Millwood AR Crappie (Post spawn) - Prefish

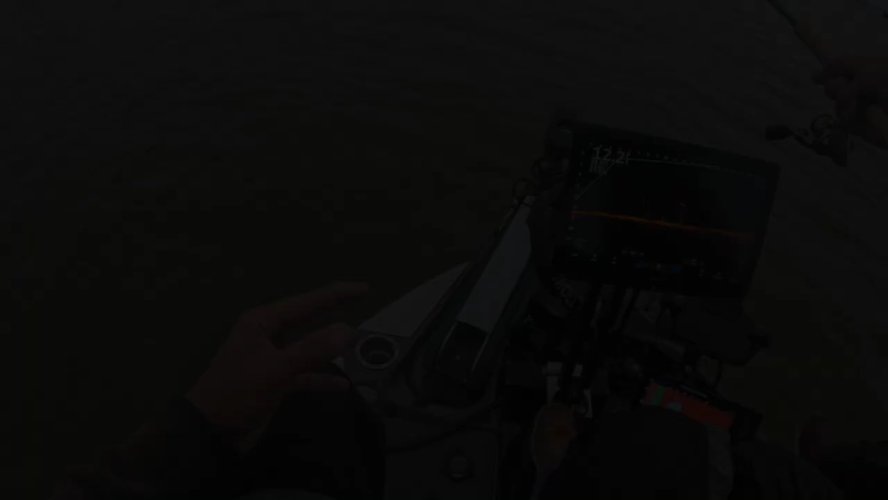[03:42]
is it the limb or the fish is the question mark it's a fish wow all right we gotta leave we gotta keep going through it aren't we this is no we don't catch any more fish